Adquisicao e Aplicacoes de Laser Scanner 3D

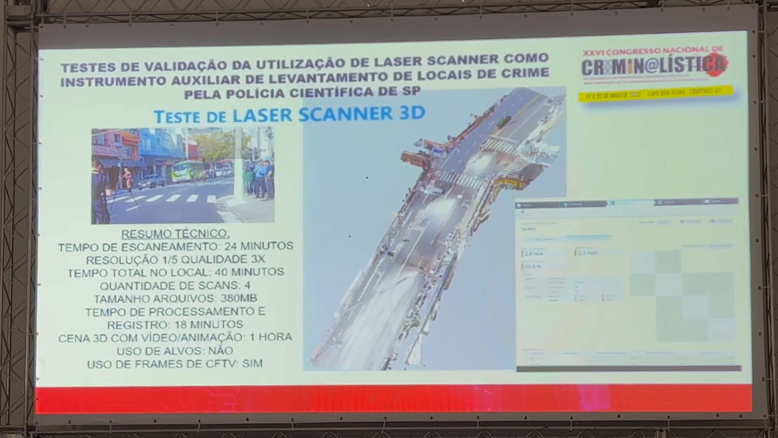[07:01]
Então, a gente conseguiu diminuir de cinco horas para 40 minutos interditando a via. Uma outra vantagem que a gente viu, que as medições no relatório de registro era menos, em torno de 2,2 milímetros.
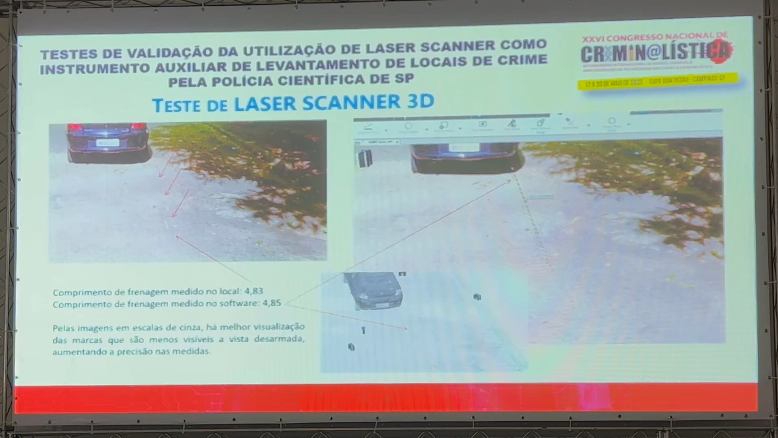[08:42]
a gente obter uma maior precisão na medição das marcas, que a gente não conseguia obter a olho nu. Tem uma diferença aqui. Fizemos testes também com a solução laser scanner 3D da Trimbo. O grande diferencial aqui para a gente era poder obter a imagem da nuvem, o que estava sendo escaneado no local. Naquele caso anterior, via-se que precisava de mais um escaneamento e quando foi feito, não tinha essa parte de visualizar, hoje tem, mas na época não tinha de você conseguir visualizar o que você está escaneando,
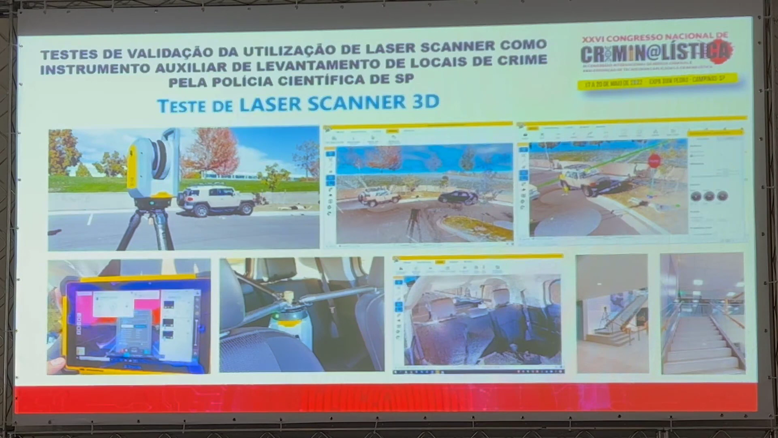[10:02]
Então, a gente tinha todo o local para fazer toda a marcação num tablet. Então, a gente substitui toda a marcação em papel com o dispositivo, já com a nuvem, não precisava fazer um croquis para poder fazer todas as marcações e não pegar nenhuma medição.
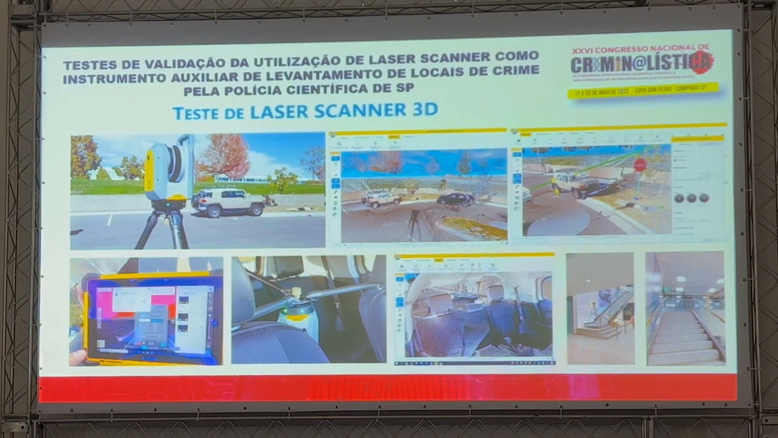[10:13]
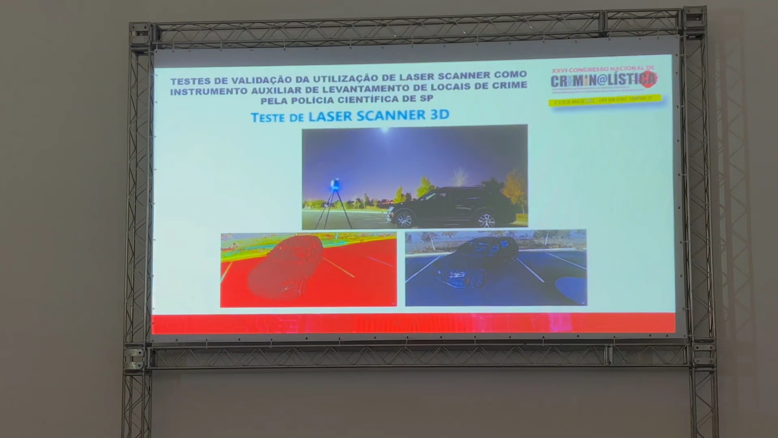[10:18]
Aqui, um teste de escaneamento à noite, então, mesmo o veículo preto,
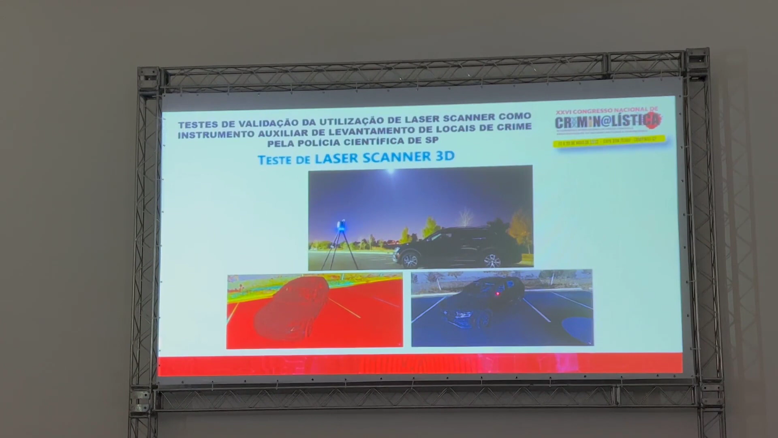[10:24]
muito, era escuro, isso aqui é, tirei essa imagem do celular, mas ele tem uma correção de noturno, mas era completamente escuro e você
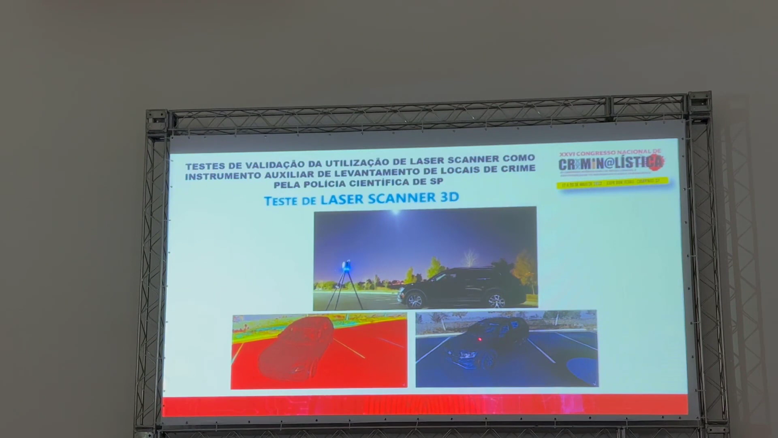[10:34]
consegue detalhamento com outros tipos de visualizações, no caso,
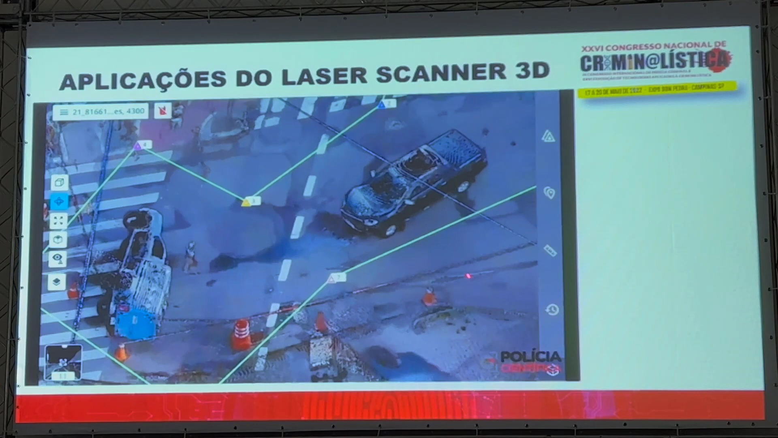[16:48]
Aqui, é uma captura da tela, então, como você consegue visualizar o escaneamento, os detalhes, se precisa de mais alguma coisa.
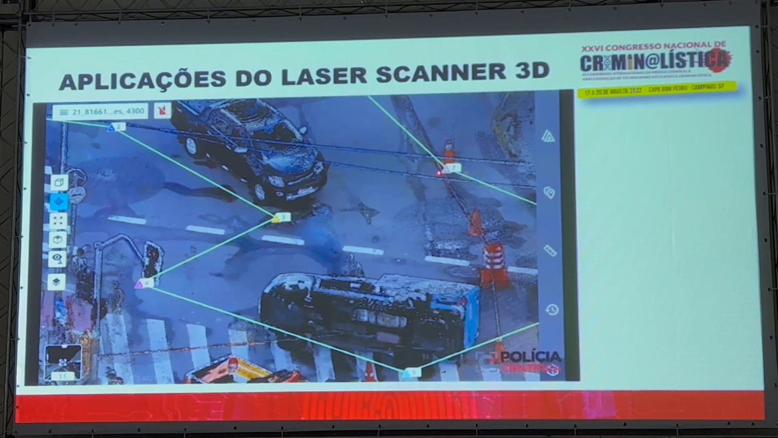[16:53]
Cada triângulo desse é um posicionamento do scanner, e essa linha verde indica que estão todos registrados.
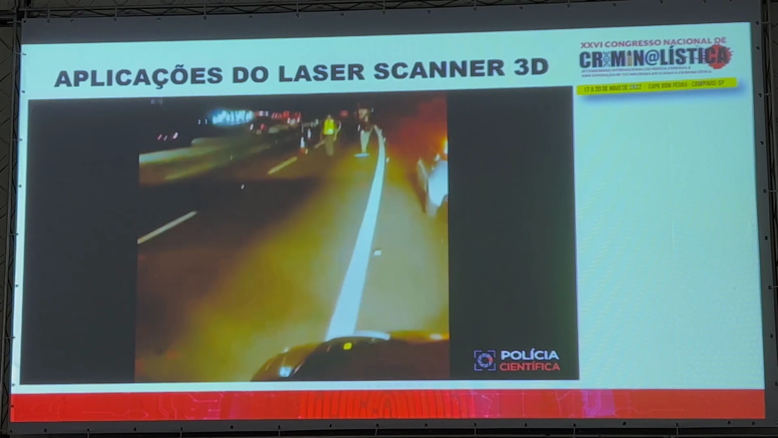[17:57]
você vê que tem uma mudança de cor por conta das fotografias, mas você,
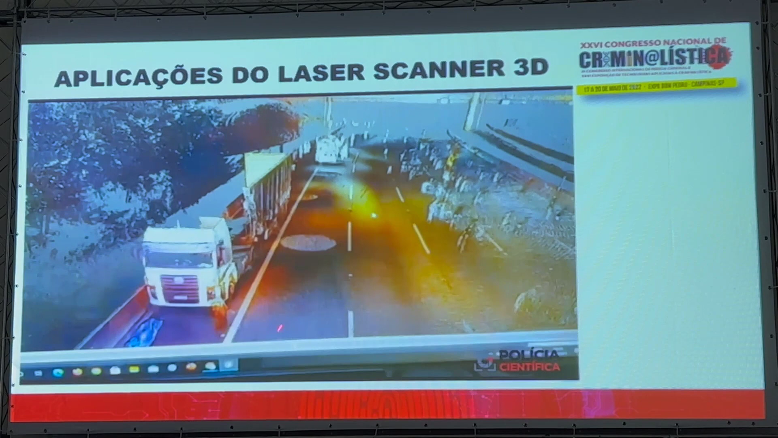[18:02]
com iluminação artificial, você consegue um bom detalhamento.
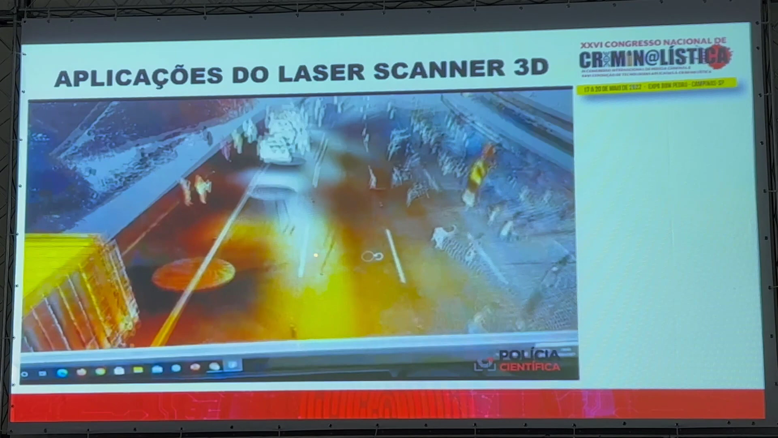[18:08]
Isso é a nuvem em coloração normal, mas você consegue com intensidade de cor,
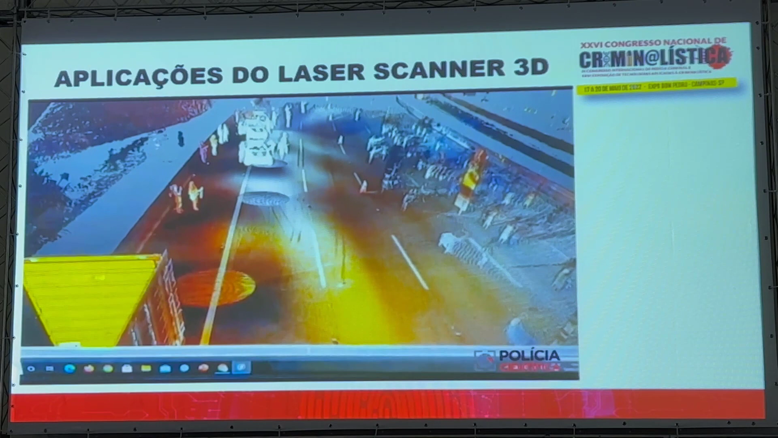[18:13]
preto e branco, preto e branco não, escala de cinzas e outras coisas.
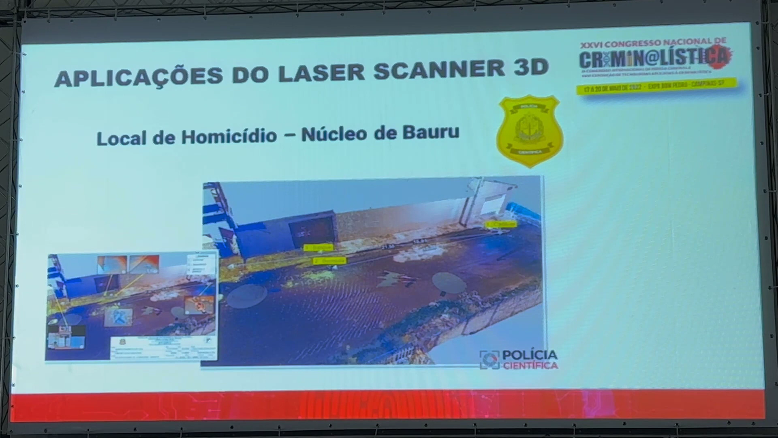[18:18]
Aqui, local de homicídio no núcleo de Bauru,
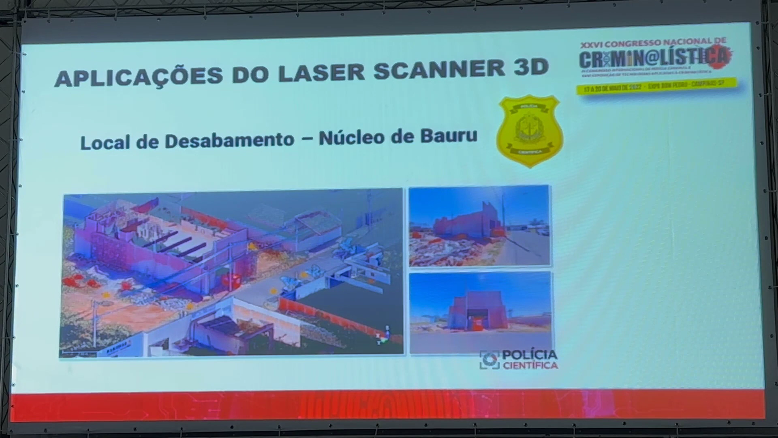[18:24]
local de desabamento no núcleo de Bauru, essa aqui é a foto, esse aqui é o escaneamento, local de roubo a banco,
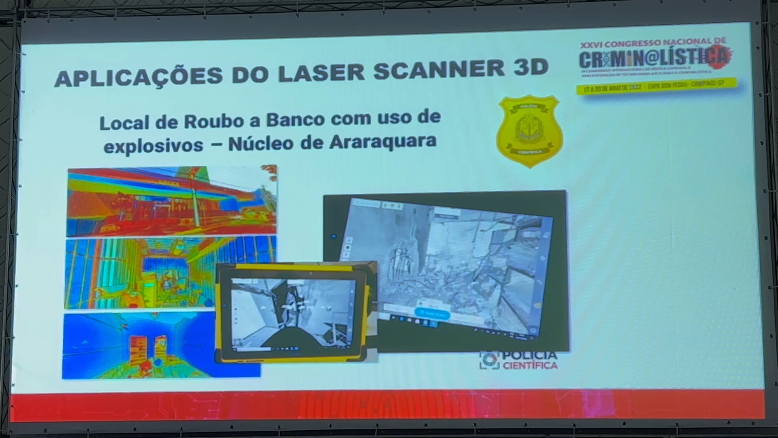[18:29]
de explosivo, você percebe, consegue ver tudo, mesmo estando tudo escuro.
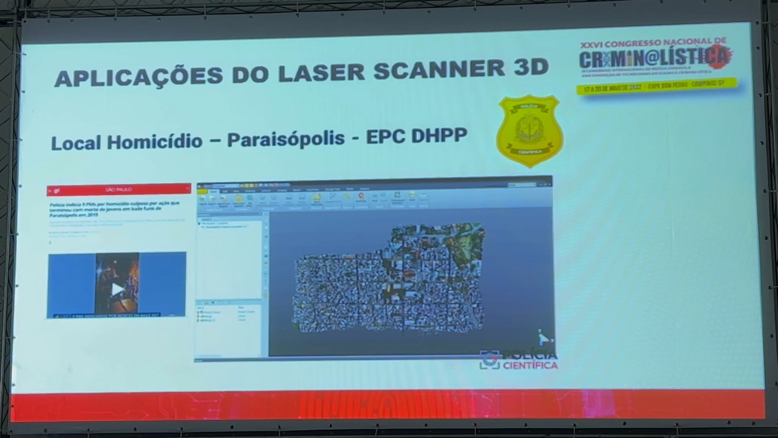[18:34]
Esse é um local de homicídio, Paraisópolis,
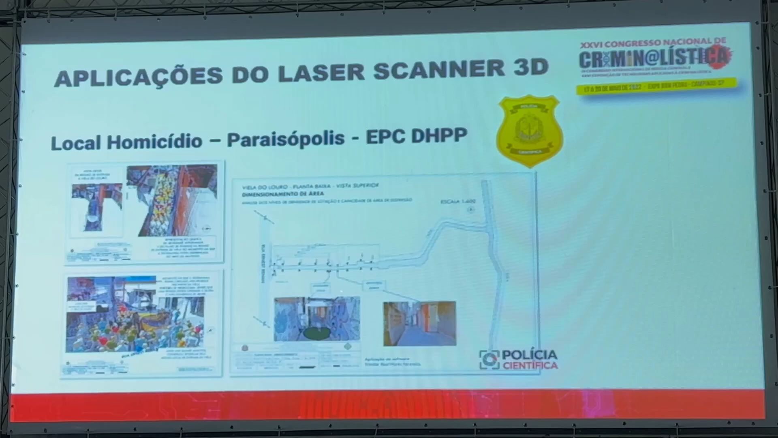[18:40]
onde do levantamento topográfico foi feito toda a planta para fazer o cálculo de dispersão. A gente consegue fazer simulações de hipótese.